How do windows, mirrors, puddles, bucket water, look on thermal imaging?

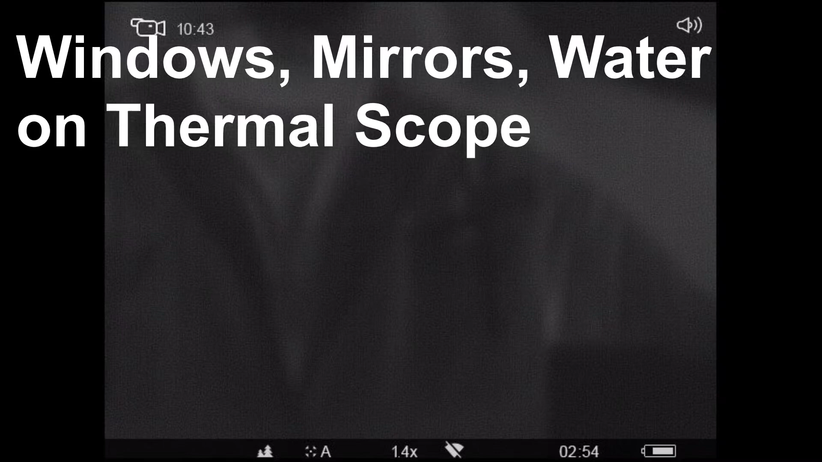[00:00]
all right this is a mirror
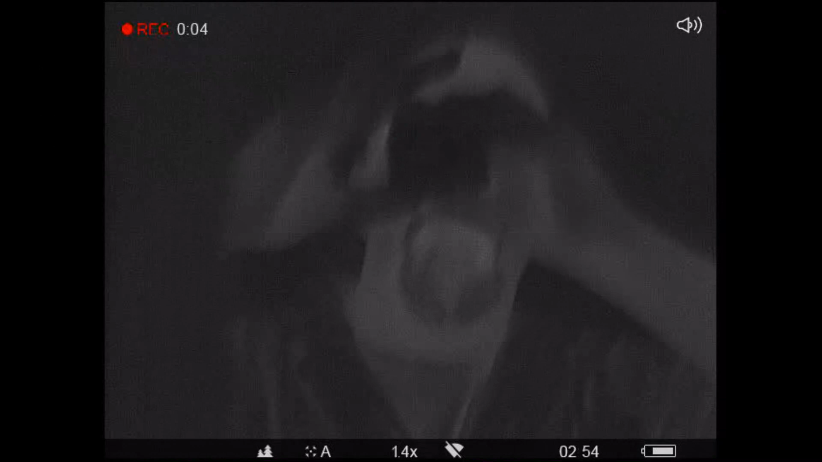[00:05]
the bathroom you can see lights it's
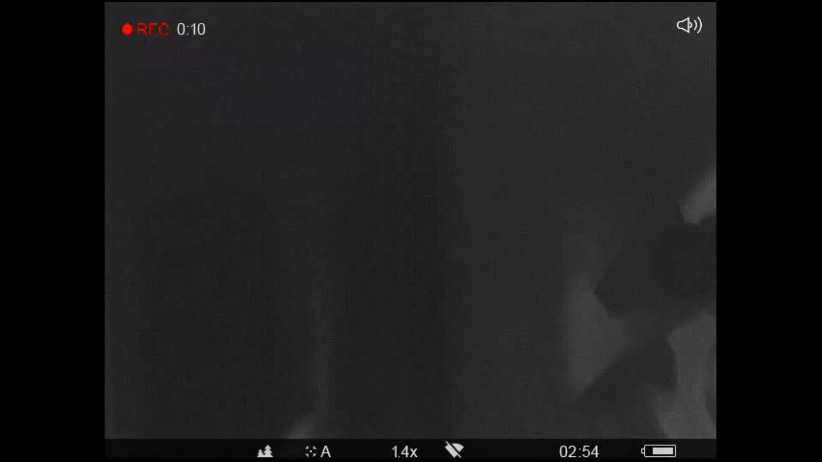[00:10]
a standard medicine cabinet type mirror and
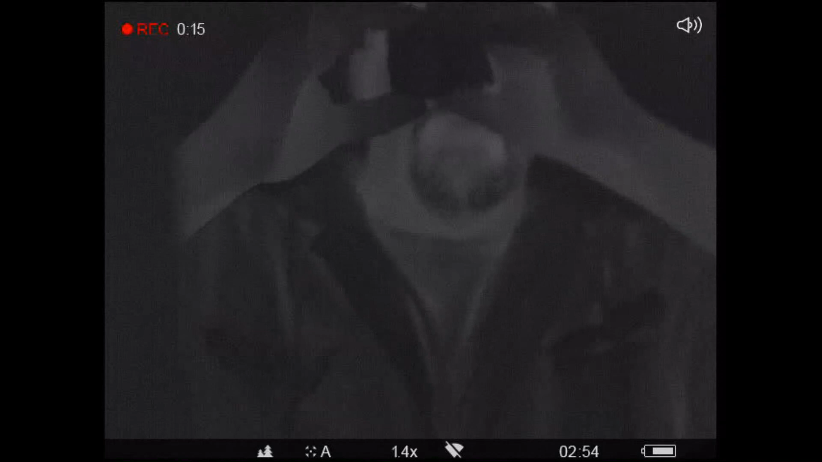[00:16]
you can see I am fully reflective in it here's the proof see my hand
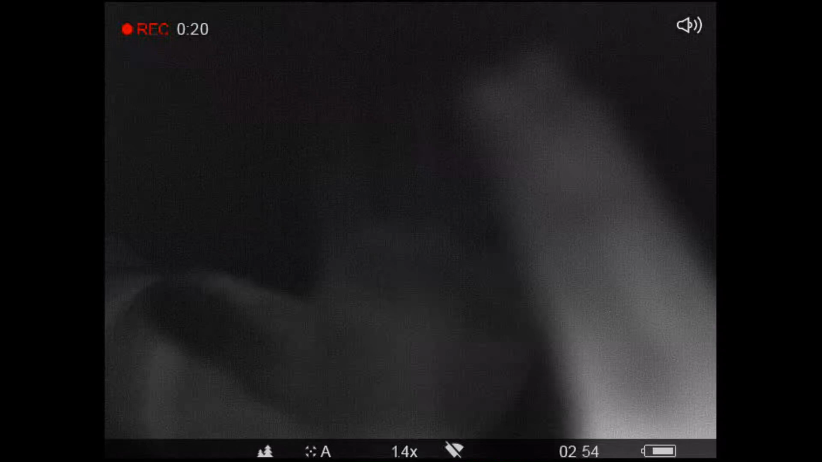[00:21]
and you can see my hands reflection in the mirror and then sidestepping this is glass this is a picture
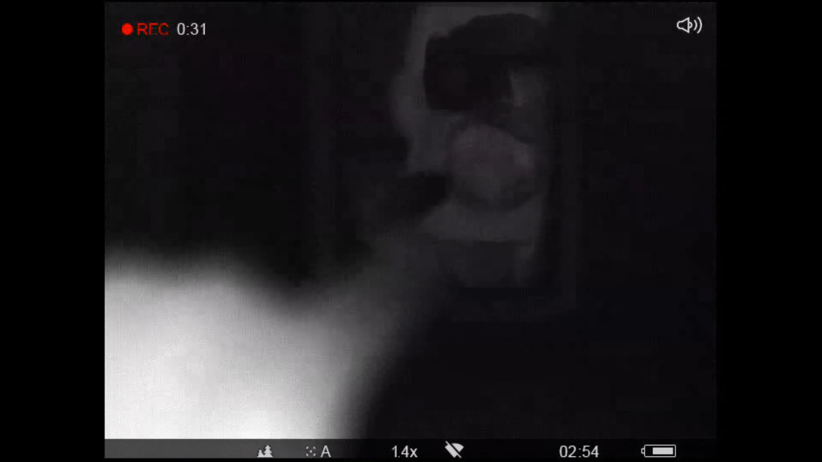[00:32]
that is a picture frame again you can see the glass fully reflective mirror fully reflective stepping over here into the hall there's another window to the outside and you can see fully reflective moving across there's
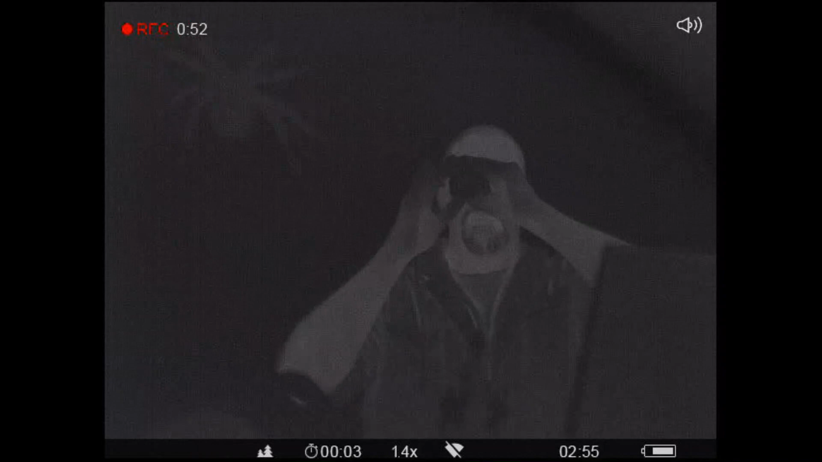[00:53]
another mirror only that's a window and the last window to the outside which
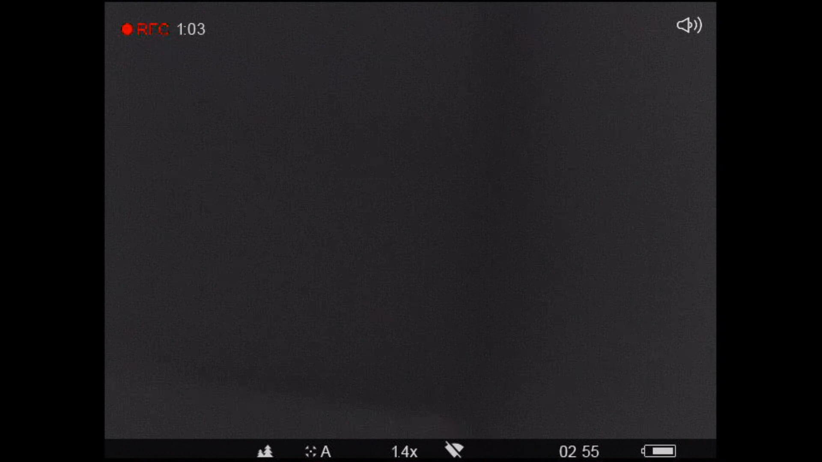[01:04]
again looks just like a mirror front door glass looks just like a mirror
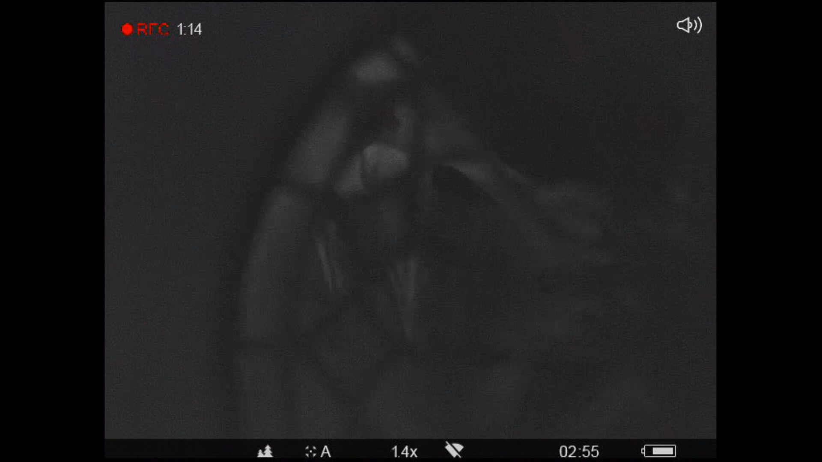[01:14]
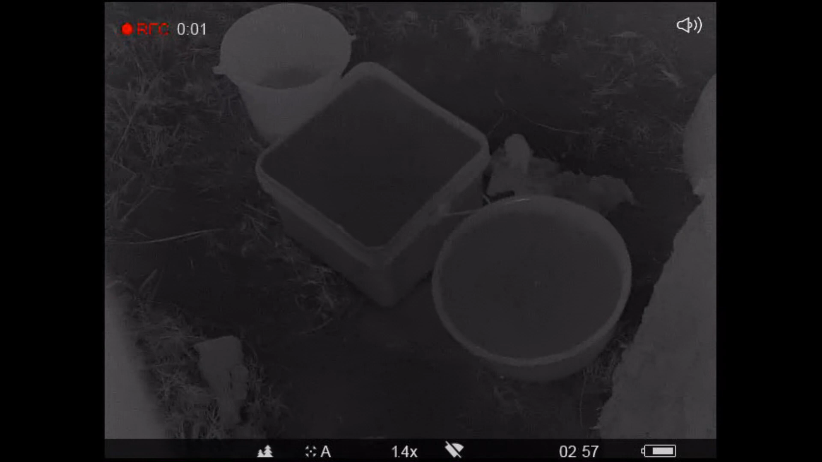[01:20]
and lastly I've had some questions on how water images so since we've
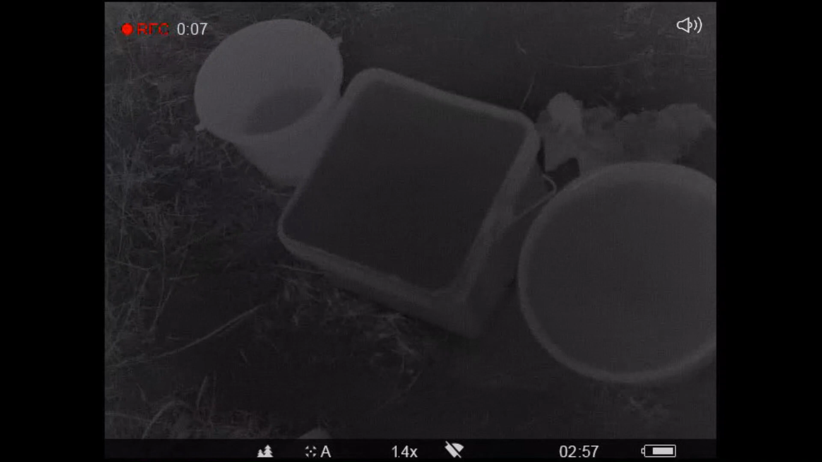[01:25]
got rain right now this is a perfect time those are buckets that are full to the brim with water and there's a puddle
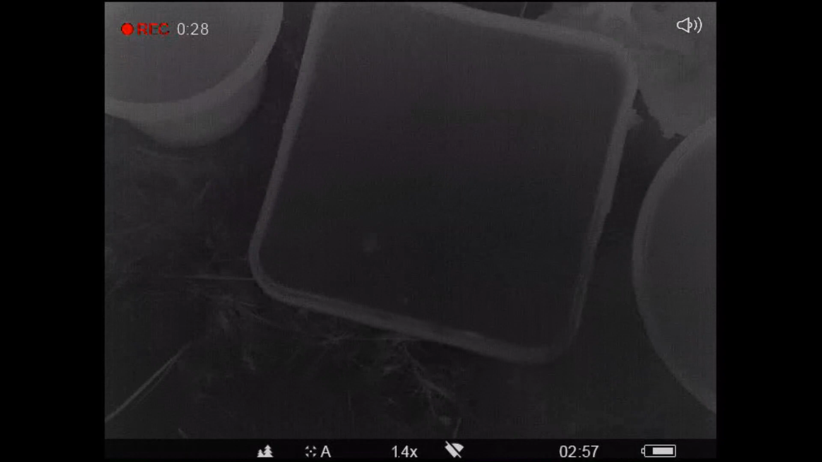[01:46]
you can see my heat reflection
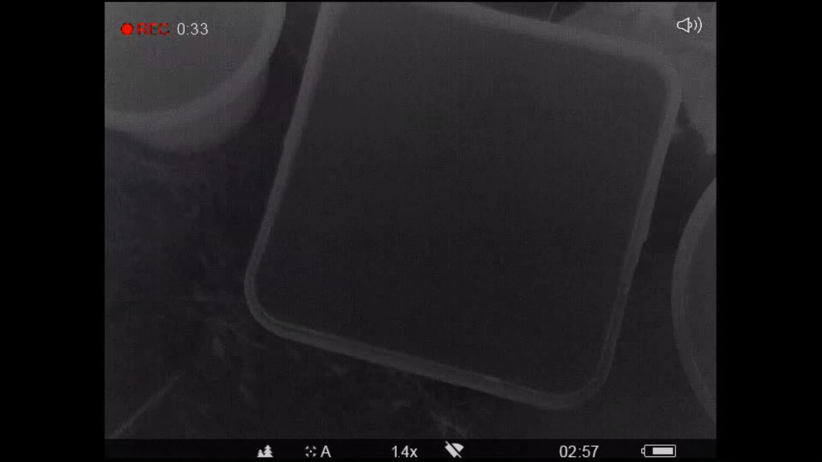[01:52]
and that's hard to tell because of the the water surface disruption from the raindrops but as I move over it you can clearly see my heat signature
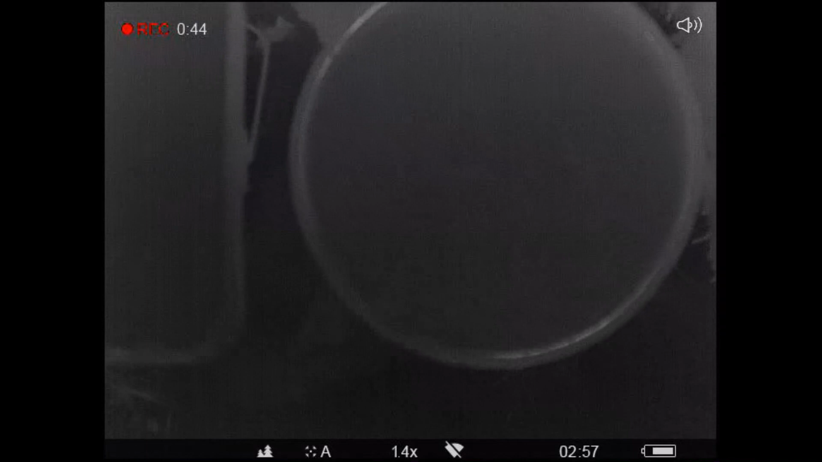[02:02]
passing over it water looks just like a mirror as well